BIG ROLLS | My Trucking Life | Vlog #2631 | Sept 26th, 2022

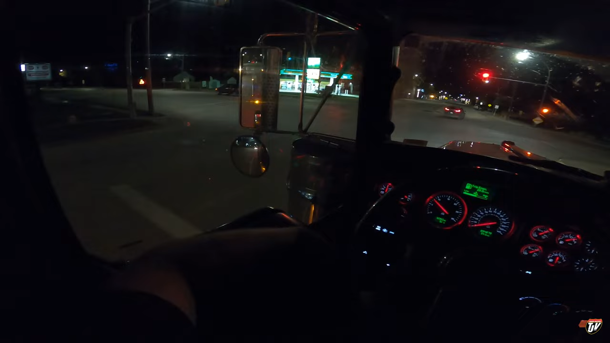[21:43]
carmen likes me why don't you like me carmen i think this is main street that i'm on here it's got some fancy lights and poles up ahead here makes me think that this is the main drag of the town have you guys ever been to carmen manitoba before it's off the beaten path uh trans canada runs uh north of here doesn't pass through here so usually if you're in carmen it's because you either live here or have a reason to be here